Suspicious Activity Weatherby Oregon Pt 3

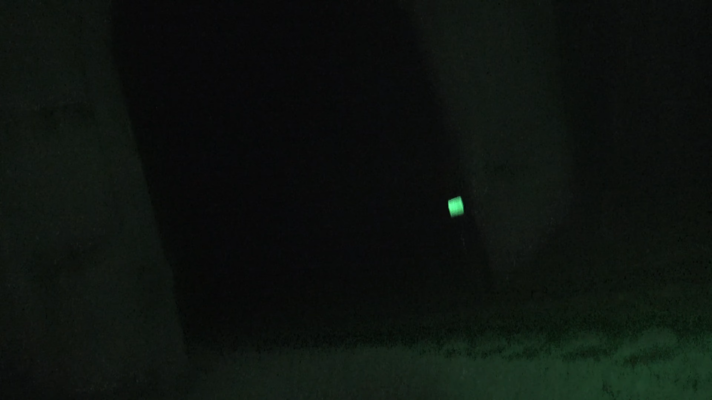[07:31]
my, I got some graffiti here.
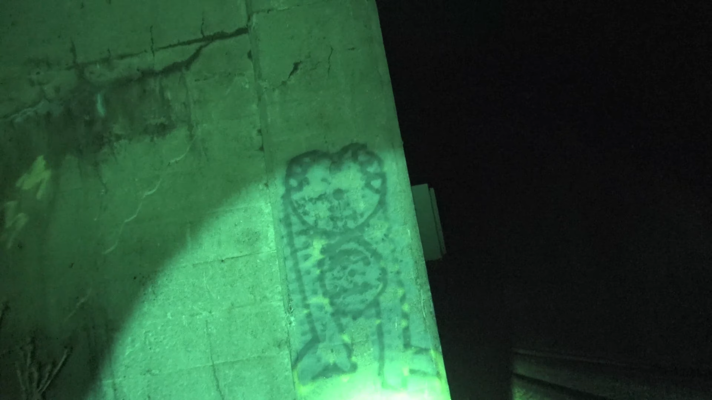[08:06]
All right, let's see what other graffiti. Oh, I got some words here.
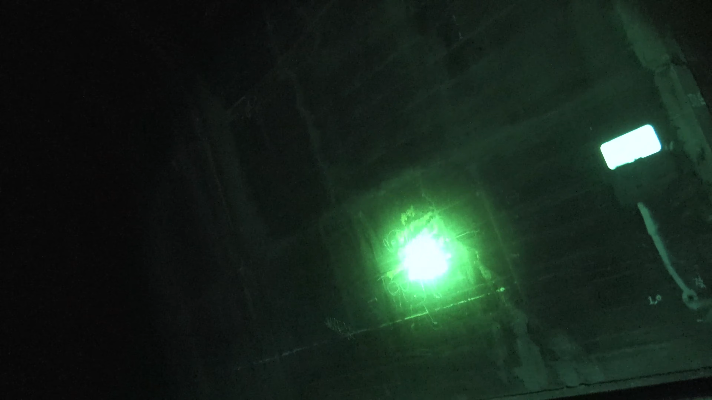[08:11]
It's boom boom time. It says, oh my goodness, it's boom boom time.
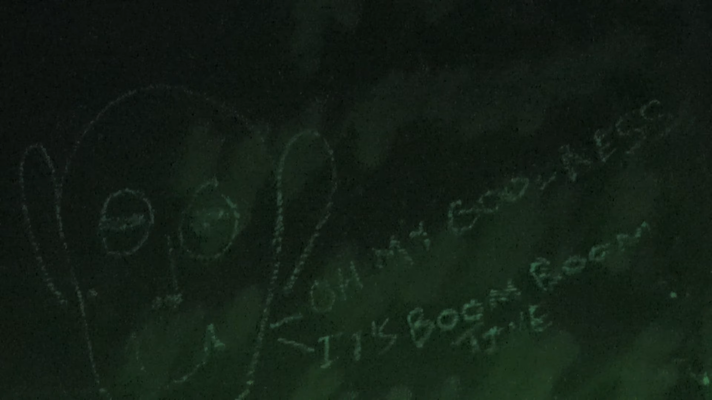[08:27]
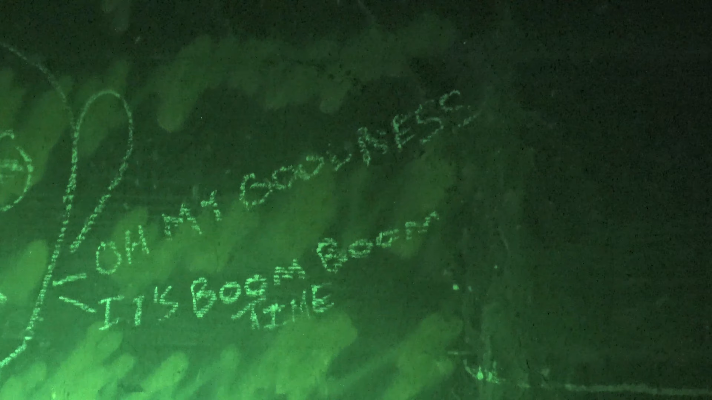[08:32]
Oh my goodness, it's boom boom time.
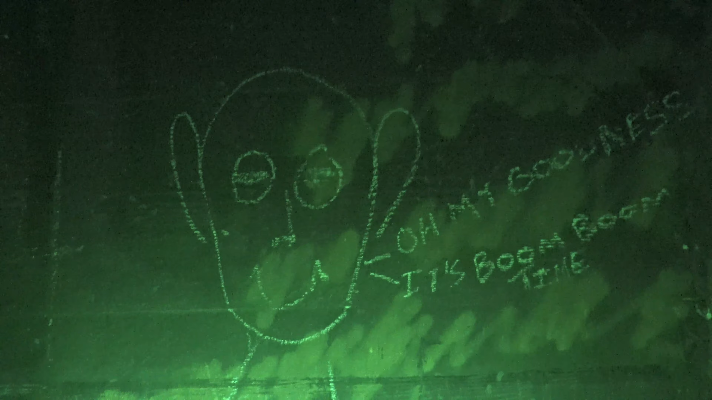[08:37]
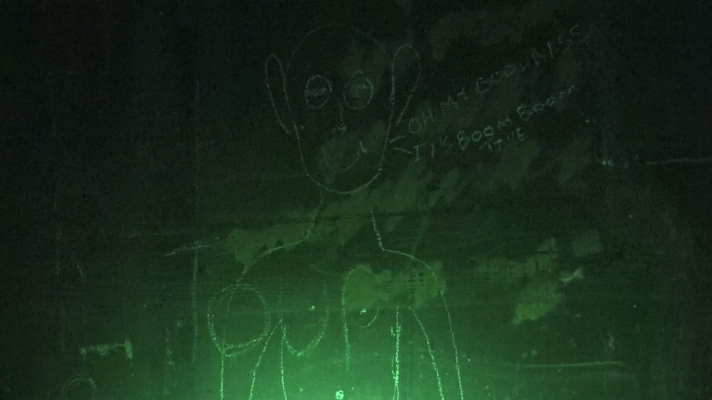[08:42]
It's got something on the bottom.
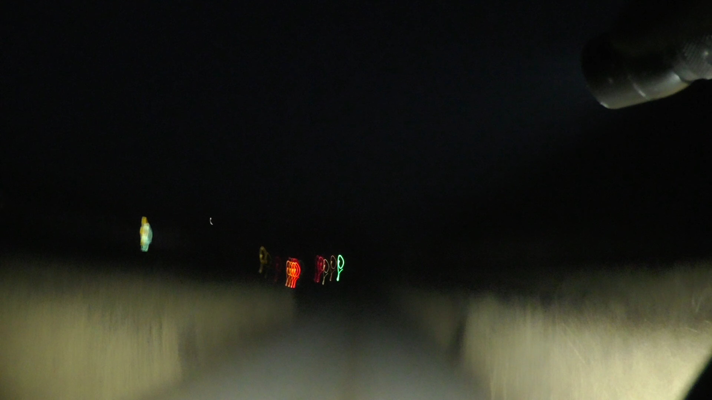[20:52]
I got a car coming down. Yep, I got a car coming down.
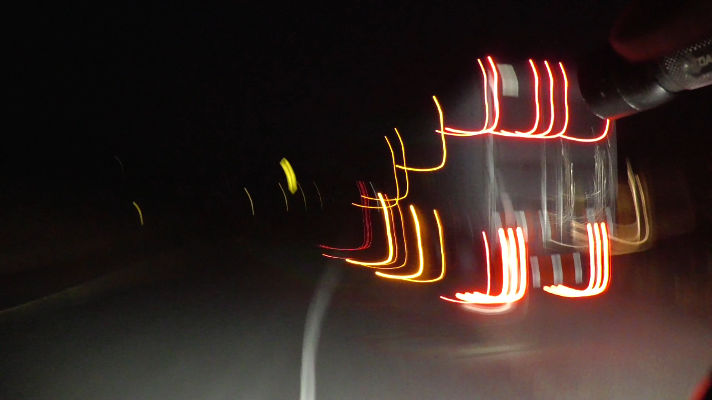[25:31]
All right, I'll turn my lights on here for you guys.